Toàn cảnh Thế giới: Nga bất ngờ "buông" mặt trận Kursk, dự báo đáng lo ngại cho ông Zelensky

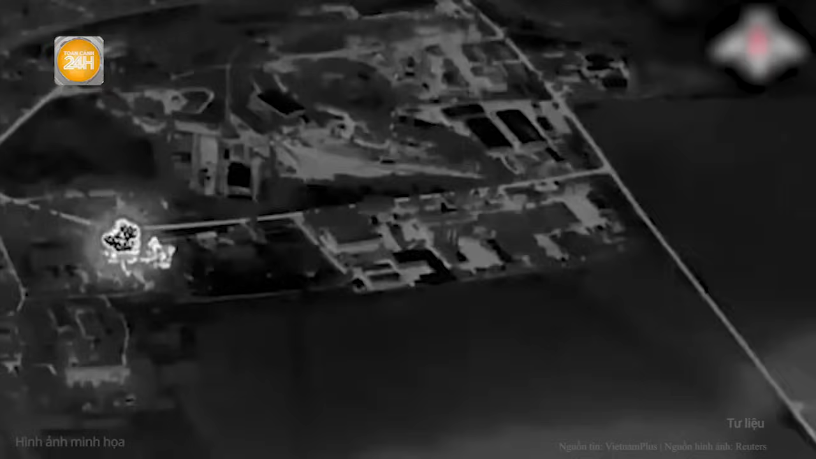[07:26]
lực lượng nước này đã bắn hạ 47 UAV của Ukraine trong đêm Cụ thể,